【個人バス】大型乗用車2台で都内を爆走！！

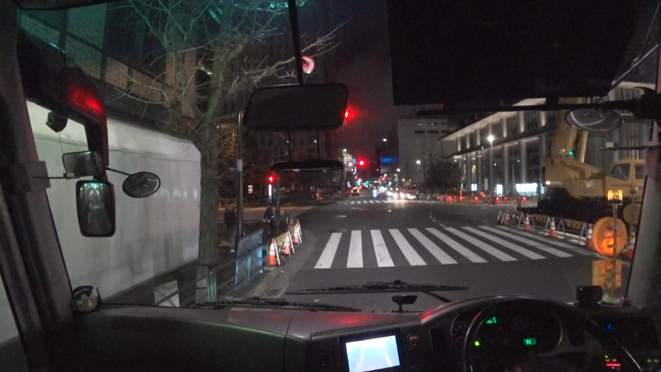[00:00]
はい、ホイです今、前方に知り合いの自家用バスが停まっていますこれから少しツーリングをしますちょっとその様子を少しだけお届けしようと思います
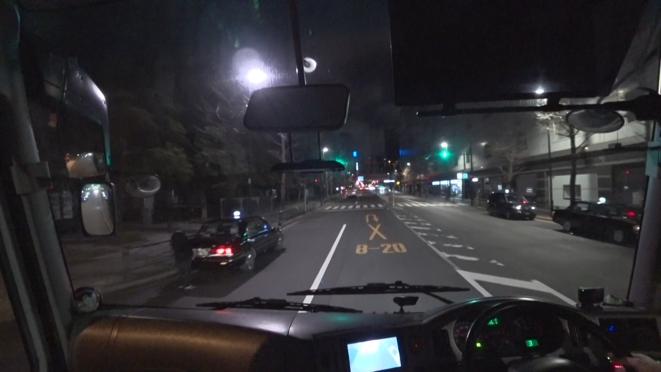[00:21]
三菱のエアロースターですね前も一応自家用バスですツーリングと言っていいのか分かりませんけれども2台が並んで走っておりますここは神田の近くですね東京駅と神田の間ぐらいの場所です
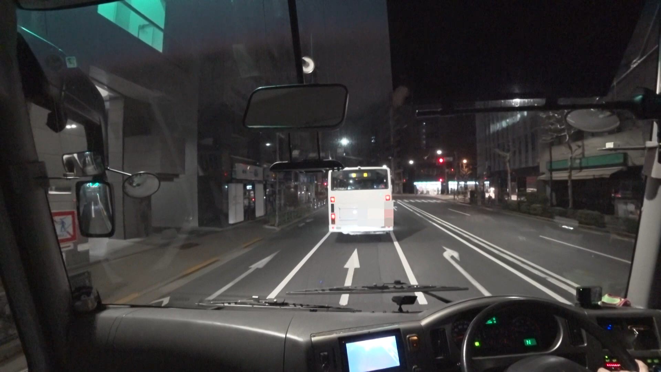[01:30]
このガーラーとは全くジャングルの違うバスですけれどもやっぱりこうやって同じ自家用バスオーナー同士